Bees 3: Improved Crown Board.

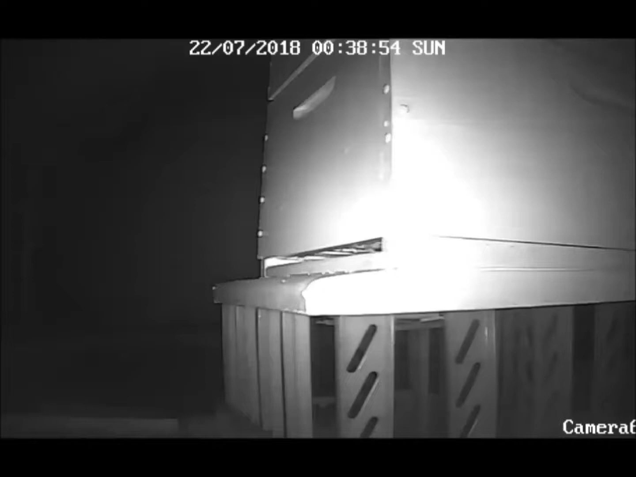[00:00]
Hello and welcome to Bee3, our collection of videos for novice beekeepers by a novice. This is our night vision on the camera, it just catches the bottom of the frames at the entrance. How lucky was that? As you can see, there's still a lot of activity going on at night in the high.
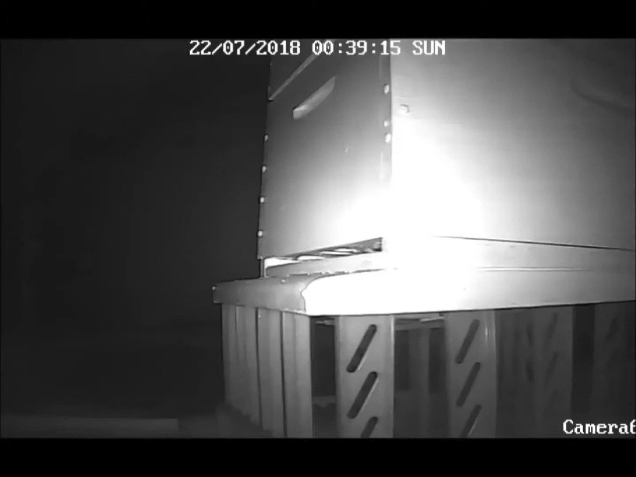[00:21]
It is day 54 since arrival and my direct contact with bees is approaching about one hour now, but I don't think this is going to affect my novice status yet. Since our last video, I've installed a wireless temperature and humidity meter from a Macklin weather station. This has had some surprising results. Also in this video, we're going to show our improved crown board and started a honey box with one flow frame in it,